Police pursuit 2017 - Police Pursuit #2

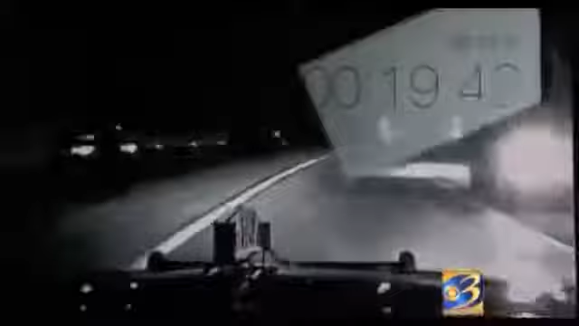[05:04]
Trooper two turns on his lights and accelerates, passing Ford's Mustang on the right, just 20 seconds prior to the crash. Just a second later, trooper number one slams on his brakes and gives trooper two his first warning 15 seconds before the crash.